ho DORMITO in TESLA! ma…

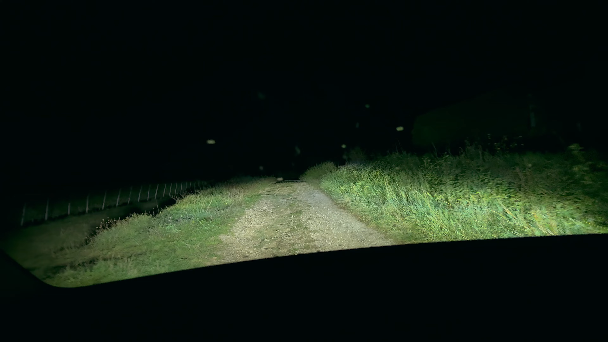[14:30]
Speriamo non abbia piovuto troppo Non mi sembra ok La strada per adesso Comunque il fatto che riesca a fare anche bene lo sterrato È una meraviglia Ottimo Asfalto di nuovo Molto bene